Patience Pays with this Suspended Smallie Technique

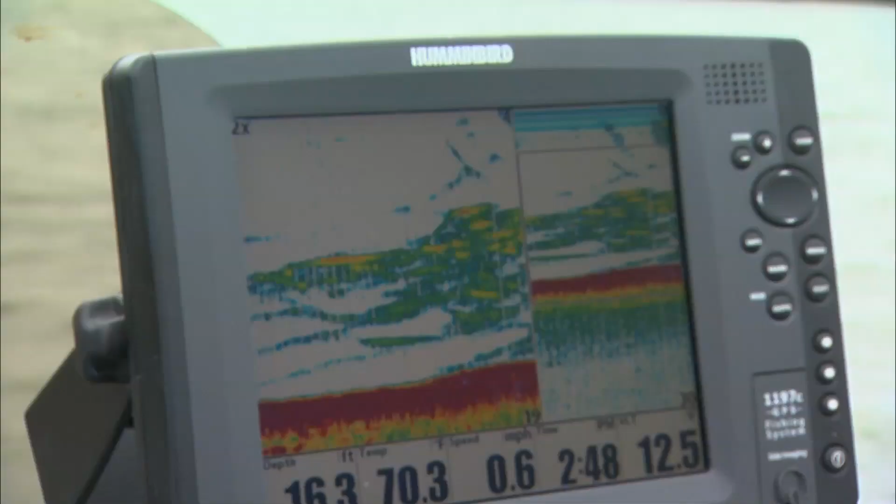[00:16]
On screen: speed 0.6 mph
Oh boy we're right here Jeff there's a whole bunch of them holy mackerel somebody's gonna get bit.
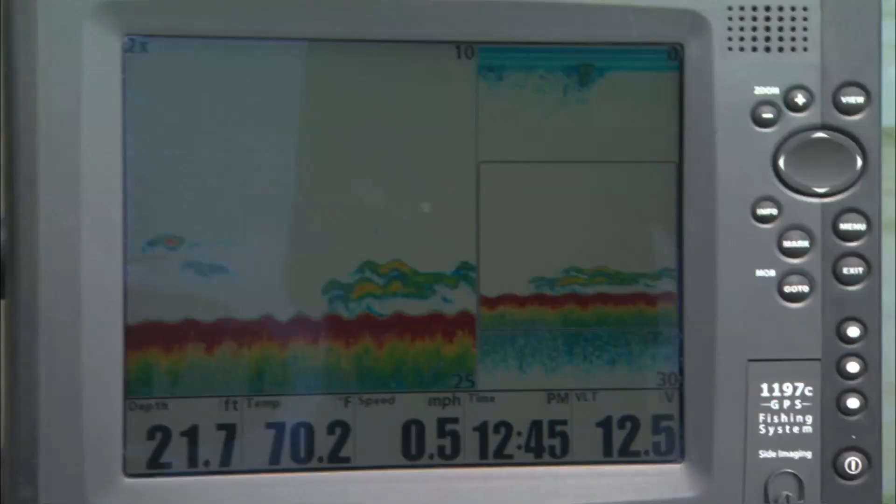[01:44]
On screen: depth 21.7 ft, water 70.2°F, speed 0.5 mph
You can see they're sort of short and squat. They look different. Oh man.